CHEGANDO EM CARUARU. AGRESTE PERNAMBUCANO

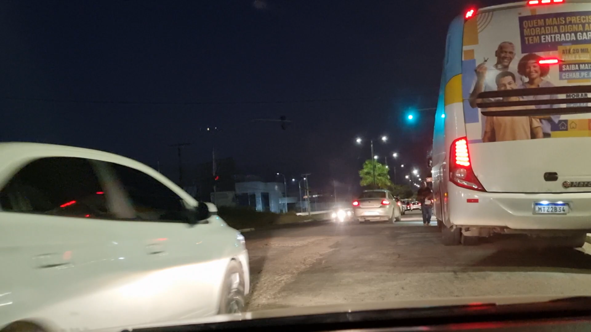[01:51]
nesse mesmo caminho, a preferência deles,
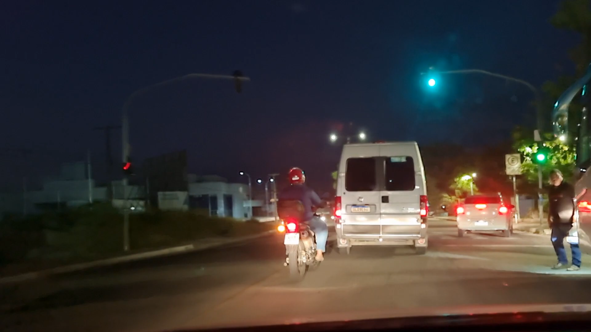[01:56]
e aqui tem um semáforo também, importante obedecer aí esse semáforo,
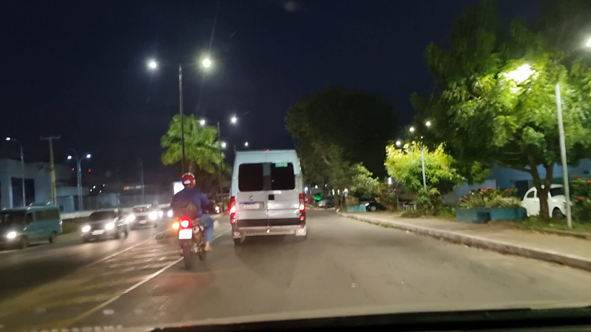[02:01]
quando estiver no vermelho, muita gente não obedece, passa direto,
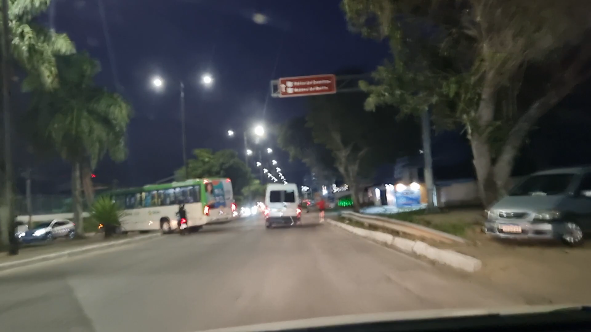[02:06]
essa aqui é a Avenida José Rodrigues e Jesus,
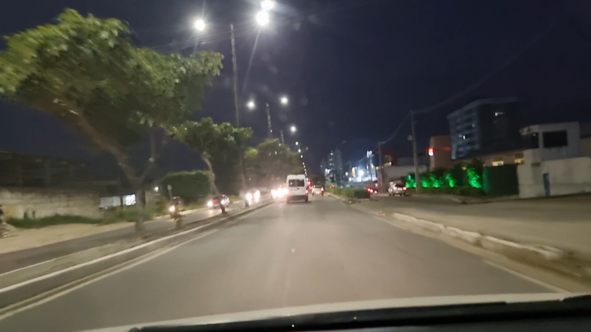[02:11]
você indo direto, vai chegar no centro de Caruaru, beleza pessoal? vou ficando por aqui, obrigado a todos vocês aí por ter assistido o vídeo, chegando em Caruaru 1, boa noite aí a todos, e até a próxima, tchau!